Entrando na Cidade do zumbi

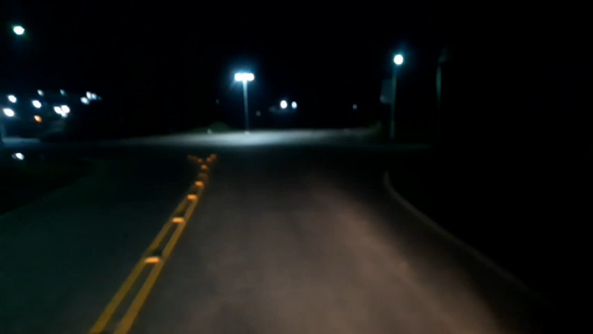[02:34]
Passar aqui na ponte de pegar a cidade do João dos Palmares, a cidade do Zumbi.